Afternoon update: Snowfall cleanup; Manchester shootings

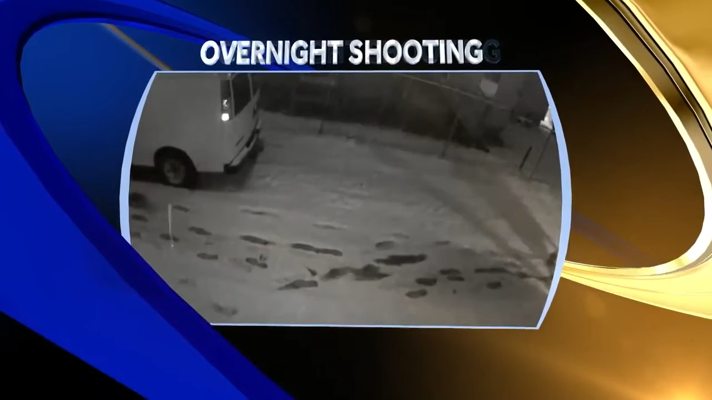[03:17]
you can see two suspects leaving the scene where police say a homeowner was shot.
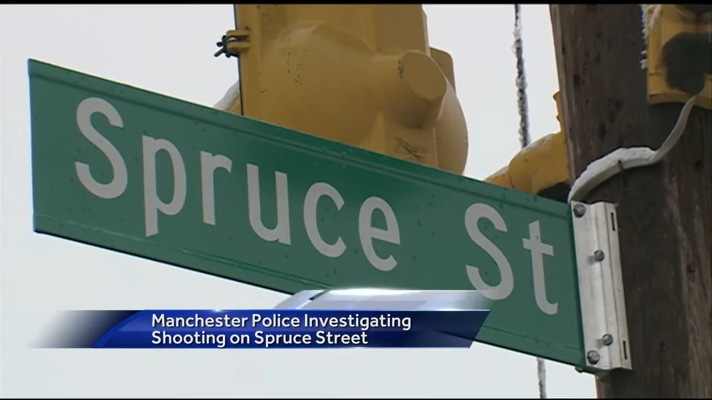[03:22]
Police say the shooting happened on Spruce Street at 1230 this morning. They say the shooting was targeted and premeditated.
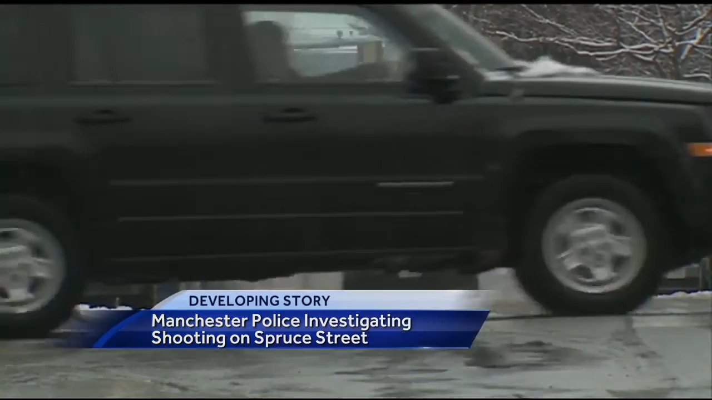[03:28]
Police say a man living in the area was shot in his hand inside his home, but he'll be okay.
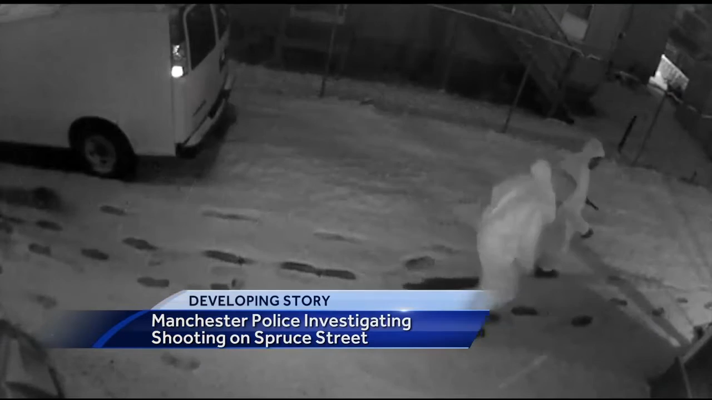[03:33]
Surveillance video shows the suspects leaving. You can clearly see one of them has a foot injury. Police say the homeowner is not cooperating.
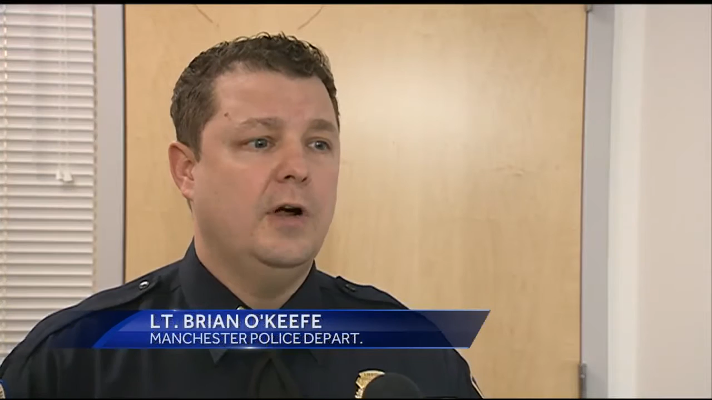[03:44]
It's frustrating for our detectives who work tirelessly when they go to an incident like this. When you have uncooperative victims, it makes it all the more difficult to come up with a positive solution or conclusion to a case when the victims are highly uncooperative,
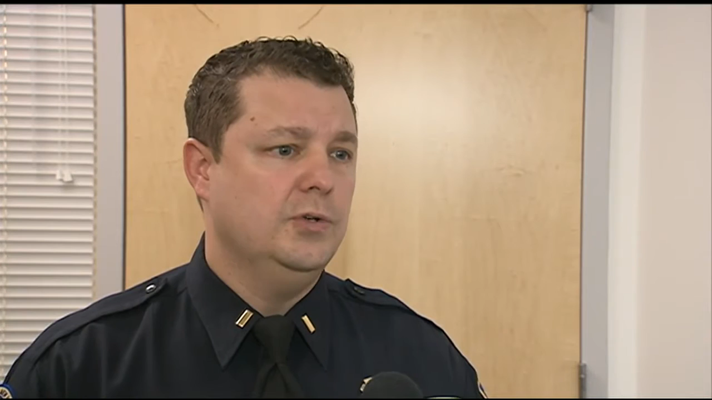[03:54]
such as this incident.
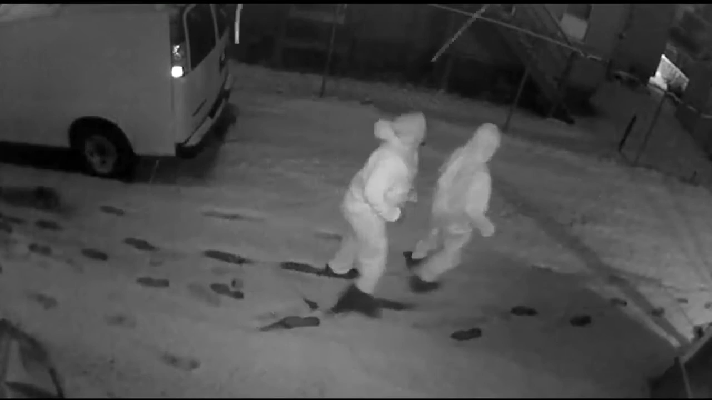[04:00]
Here's that surveillance video one more time of the two suspects leaving a residence on Spruce Street early this morning.